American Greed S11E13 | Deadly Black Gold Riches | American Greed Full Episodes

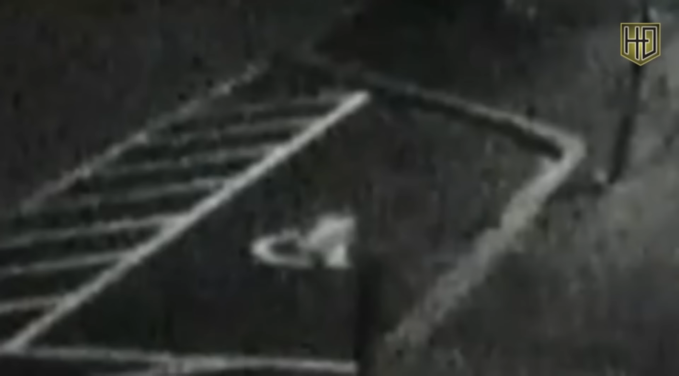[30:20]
Surveillance footage from a nearby school appears to capture the suspect.
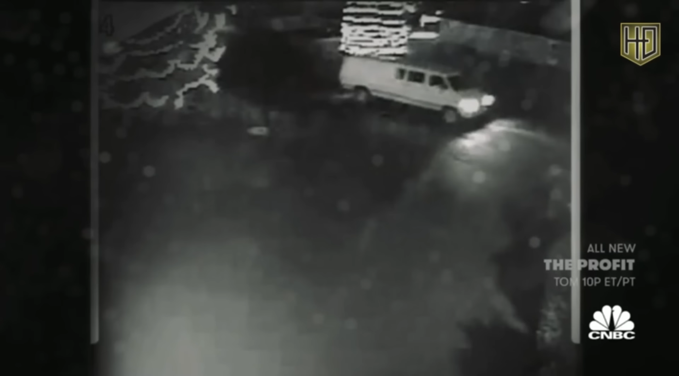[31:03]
just like the kind seen outside the Carlisle home on the night of the murder.